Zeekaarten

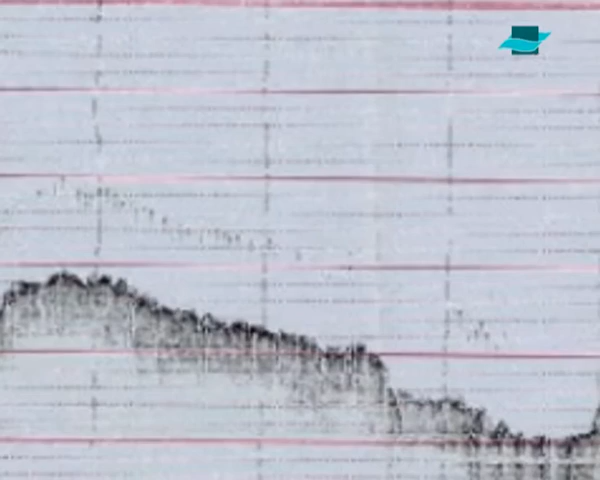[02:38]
behalve als er wrakken liggen. Het is een opname over een wrak.
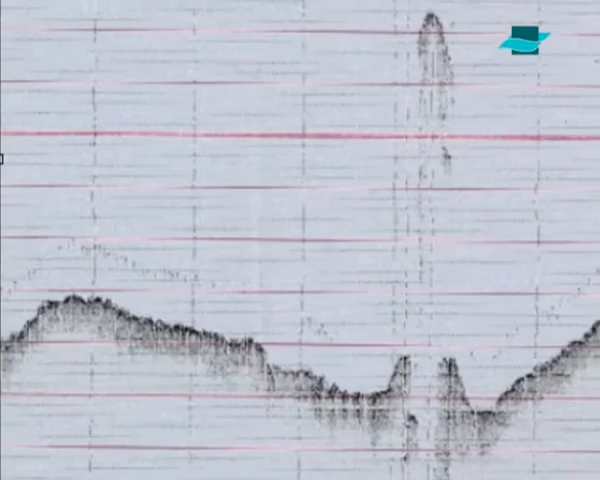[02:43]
We meten op een lage frequentie die in principe als er slip aanwezig is ook door het slip gaat gaan en die de harde bodem gaat weergeven.
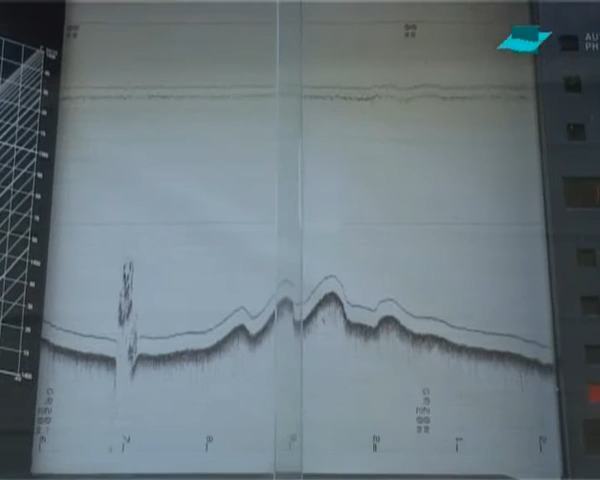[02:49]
En we meten op een hoge frequentie die de top van de sliplaag gaat weergeven.
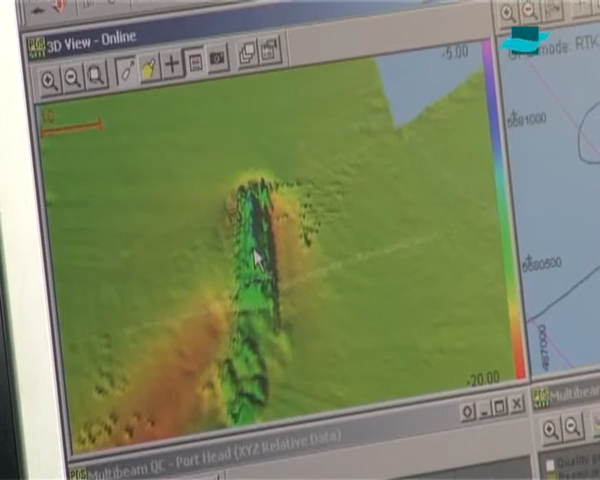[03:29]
En ook en vooral voor wrakkenonderzoek. Dus hier zien we dan hoe dat de bodem van de Schelde eruit ziet, ook met zandgolven erop. Dat is een multi-opname van op zee.
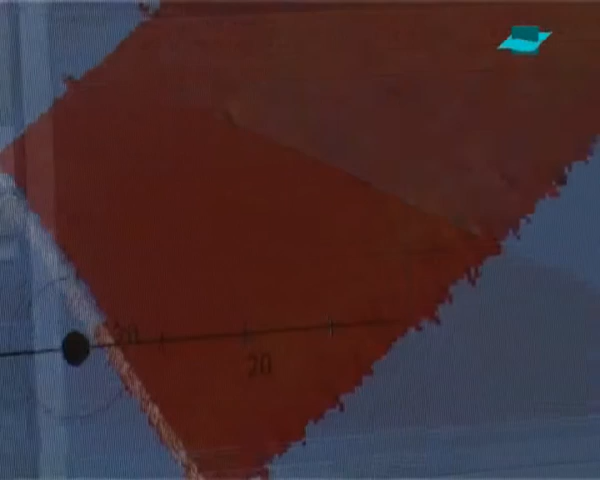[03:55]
Een beetje een systeem van de vleermuizen.
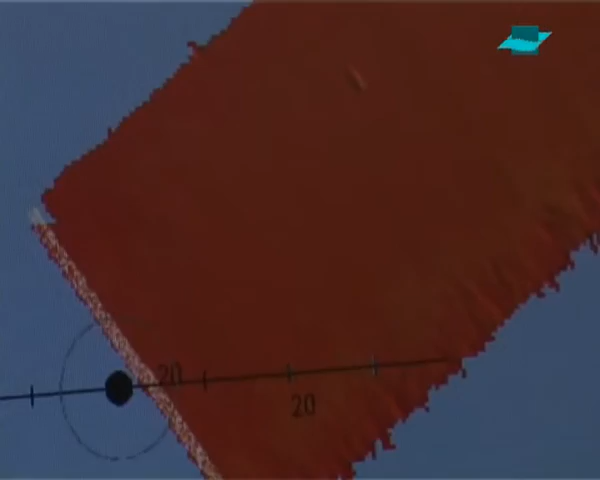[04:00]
Er worden dus akoestische signalen uitgestuurd op ultrasone frequenties. We gebruiken 30 en 210 voor single beam metingen.
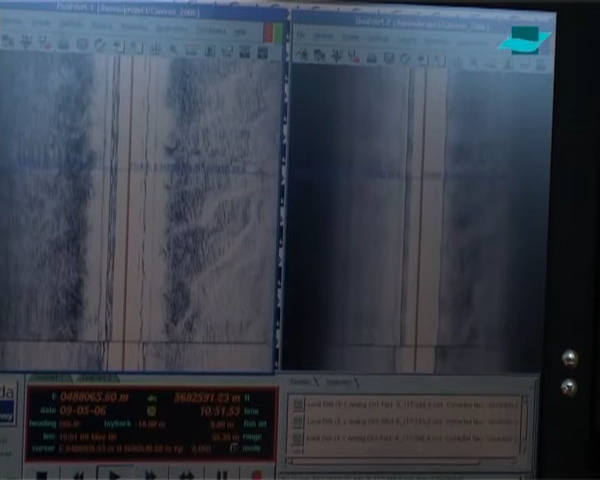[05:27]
De intensiteit van de reflecties wordt geregistreerd.
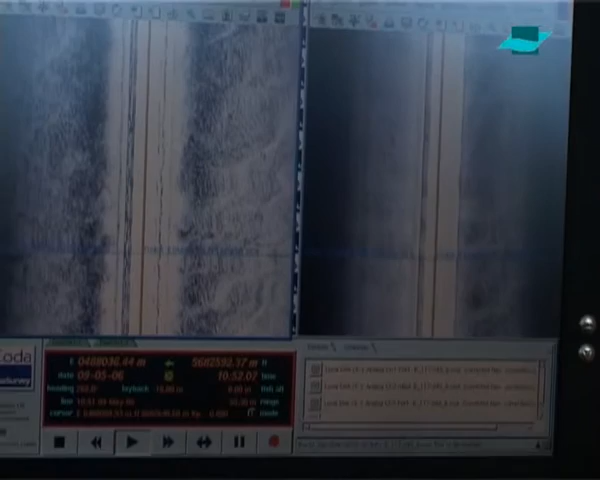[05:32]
En dan zie je hier dat je begint met een witte zone, dat daar een akoestische bundel de bodem nog niet geraakt heeft.
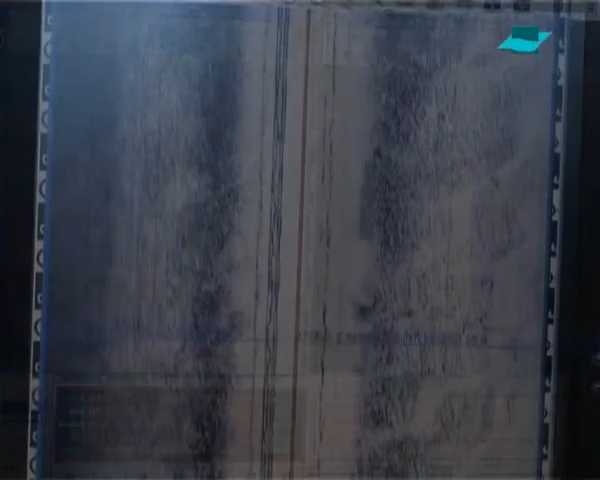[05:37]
Dan krijg je echo's op je bodem. Hier een beeld van een wrak, een plots obstakel.
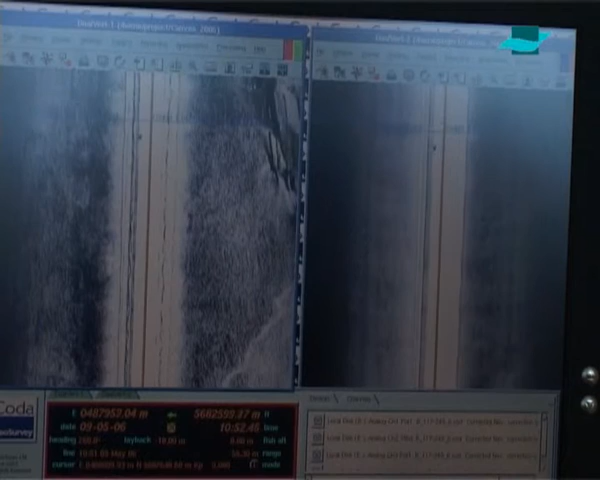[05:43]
Daar krijg je heel sterke reflecties op.
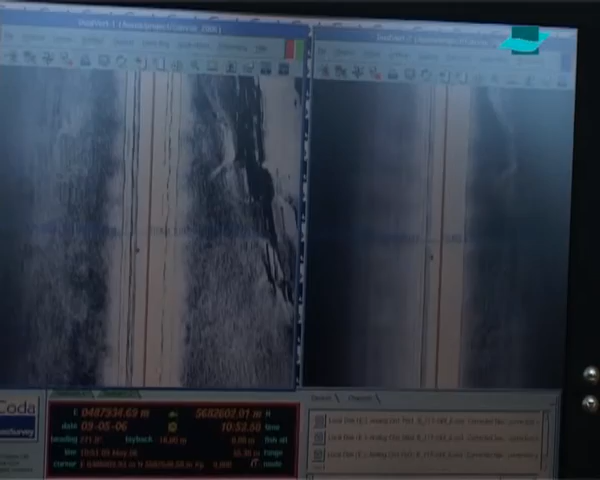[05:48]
De intensiteit van je reflectie bepaalt eigenlijk hoe donker dat je weergave is.
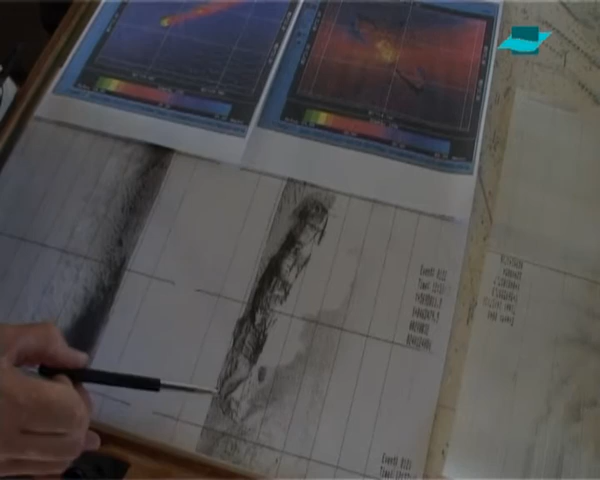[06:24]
Het resulteert dus enkel in beeld en niet in hydrografische dieptes. Voor de dieptes zelf hebben we het andere systeem, het multibeam systeem.
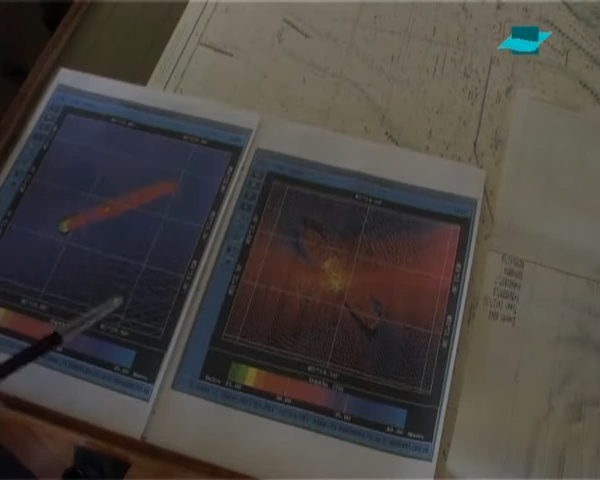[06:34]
Dat toestel zendt eveneens geluidsgolven uit. Wat we hier zien is een stuk van een zandduin en schipswrak daartussenin.
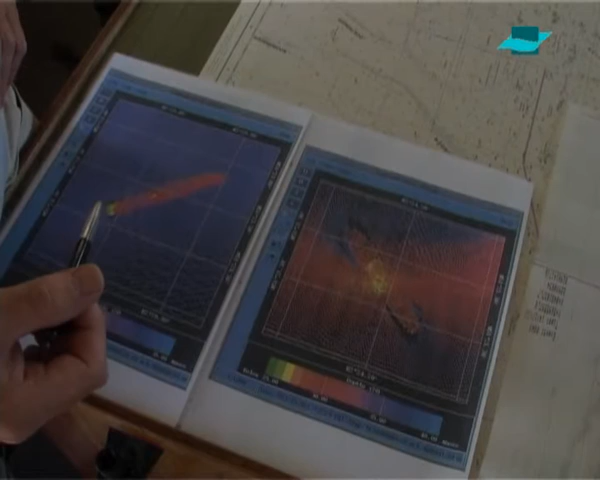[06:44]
Hier zien we wel van ieder puntje de diepte. Sidescan krijgen we beelden. Met multibeam krijgen we dieptes. Het beeld van de multibeam wordt voornamelijk gevormd doordat het geluidssignaal met een gekende snelheid onderweg is,
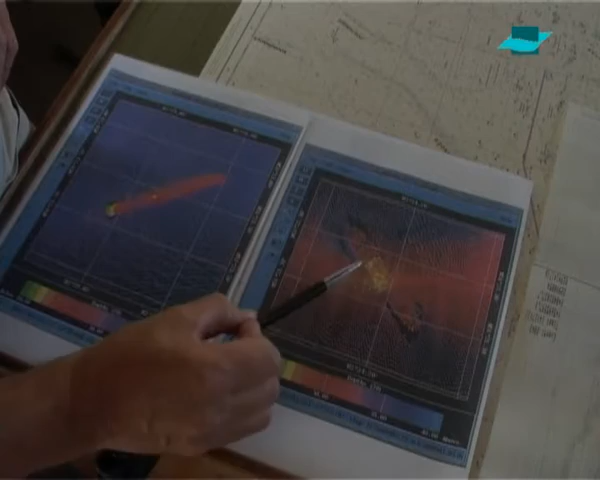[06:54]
teruggekaatst wordt. En de tijd die het systeem daarvoor nodig heeft, resulteert in een diepte. Sidescan maakt eveneens gebruik met geluidsgolven.